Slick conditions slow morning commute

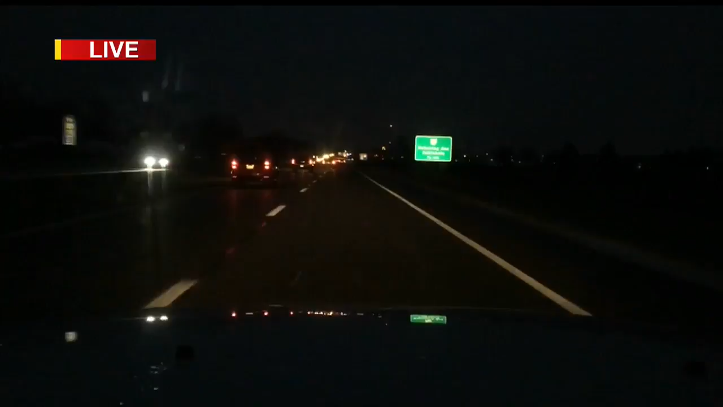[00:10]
We've just learned the Ohio Department of Transportation is announcing an ice watch in these areas and we are hearing that they do have some trucks and some crews out in this area working to get those roads in better conditions.
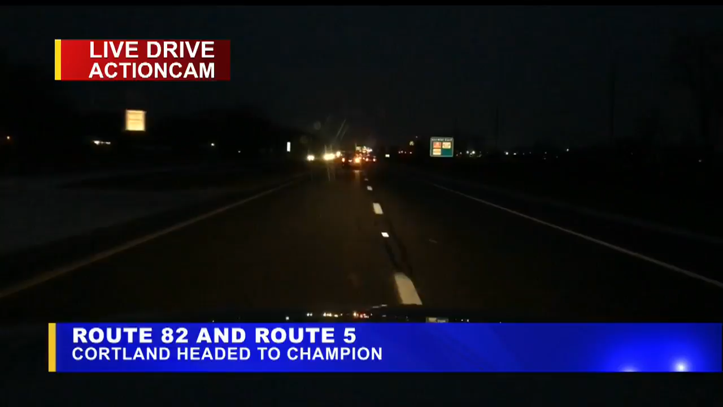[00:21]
But until they're finished with that roads are nasty and we are hearing about accidents in that area. Our live drive action cam right now trying to get you closer to a look at a crash that we have heard reports of in this area again and Ohio Department of Transportation. We have also heard reports that their trucks are out there trying to put down some salt or treat these roads that are turning into sheets of ice. You can see brake lights ahead of our live drive action camera here as cars try to slow down approaching what could be the scene of one of those crashes.